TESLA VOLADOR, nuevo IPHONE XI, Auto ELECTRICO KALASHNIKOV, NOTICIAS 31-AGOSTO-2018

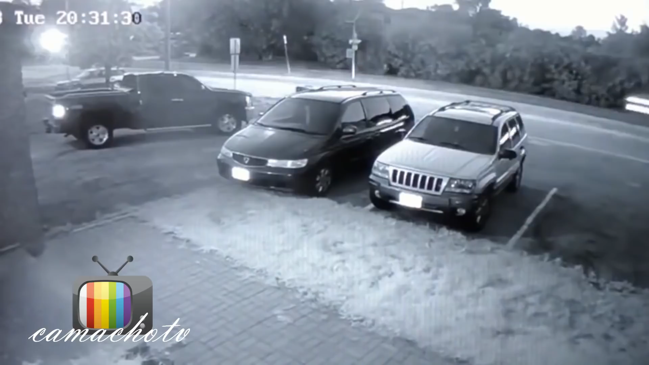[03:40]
lanzando el vehículo aún más de 30 metros de distancia y cercano a los 2 metros de altura, al llegar a tierra, pues obviamente pasó lo que iba a pasar, el auto se lastimó y el auto fue estrellazo contra un árbol, la persona que iba manejando, que es un señor de 46 años y el acompañante resultaron heridos,